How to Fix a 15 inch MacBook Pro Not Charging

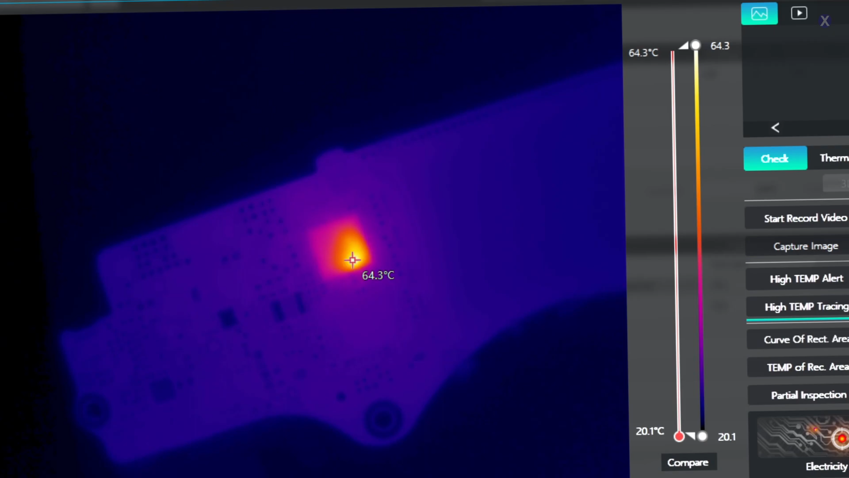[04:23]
On screen: spot 64.3°C, scale top 64.3°C, scale bottom 20.1°C
Go ahead. Ooh, look at that one. See that? You see one of the CD32s is actually getting really active. And that's probably the bad one there because you see even on the bottom right corner, it looks to be pretty bad. So most likely that there is a culprit there. It's pulsing too. So again, now one of these needs to work. I mean, all of these need to work for one of them to work. So what we need to do is let's go ahead
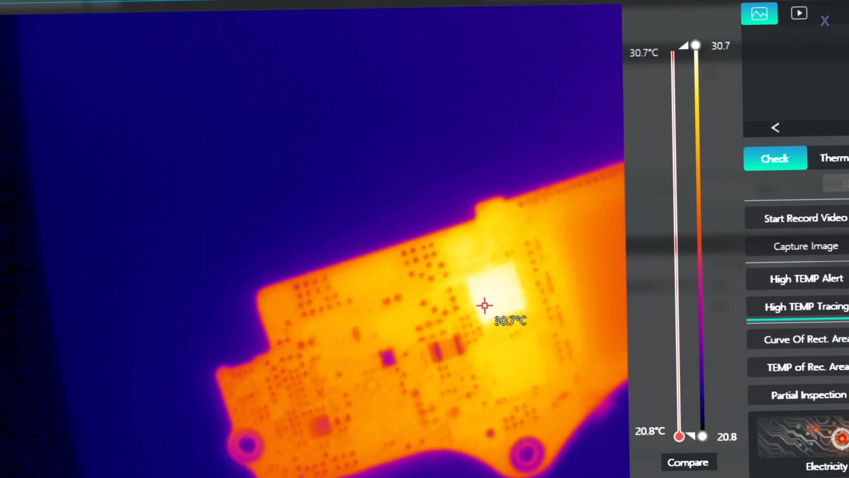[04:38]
On screen: spot 30.7°C, scale top 30.7°C, scale bottom 20.8°C
and take a look at this one under the microscope because maybe that's given the problem. And look at that. Ooh, it's cooking. It's like a heartbeat almost, right? Boom, boom, boom, boom, boom, boom. Yep. Just like that. So let's stop playing with that one.
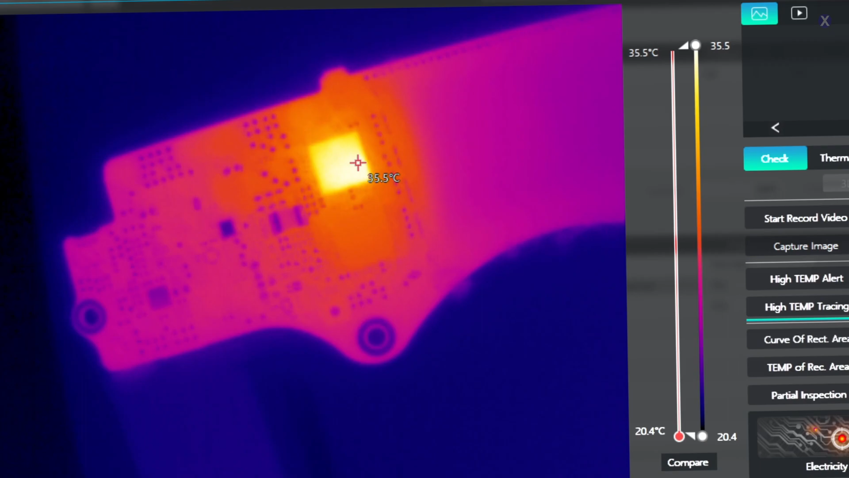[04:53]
On screen: spot 35.5°C, scale top 35.5°C, scale bottom 20.4°C
And we know that we see one that is bad. And if we actually take a look, we see it looks like it would be a little bit stained. So let's go into the microscope.